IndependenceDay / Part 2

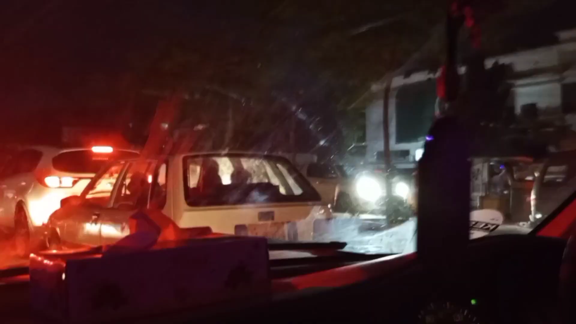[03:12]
राते बहुत प्रैसिक बहुत जान था लग्ती बन की वज़ा से बहुत जादा प्रैसिक हो जाता था बहुत द्यों गारियां चल रहे हैं